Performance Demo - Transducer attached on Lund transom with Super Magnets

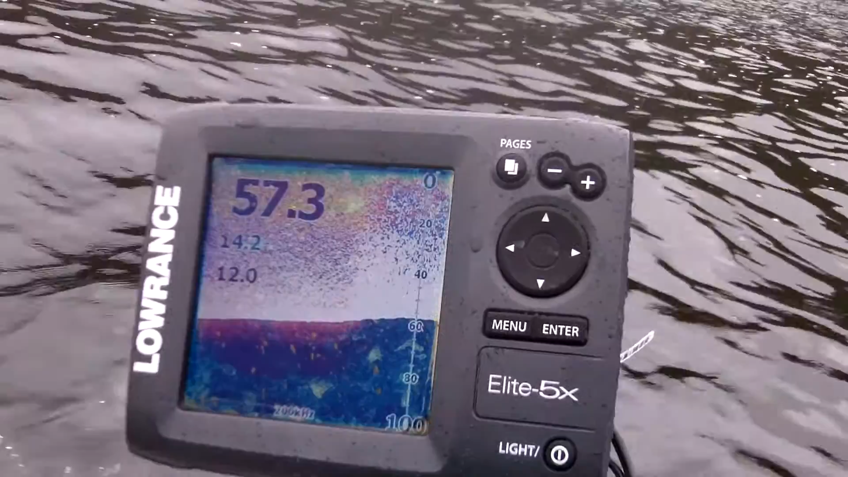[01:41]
reading the depth of the lake perfectly. There's no interference or anything.
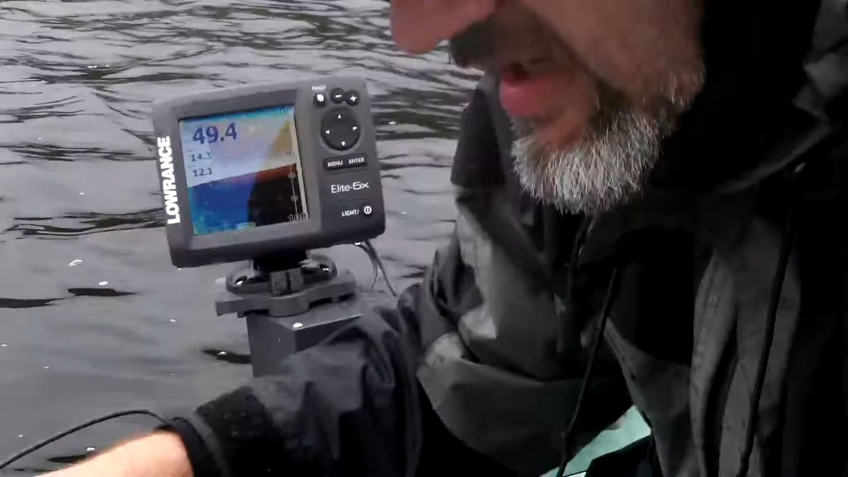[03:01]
can see what it looks like here,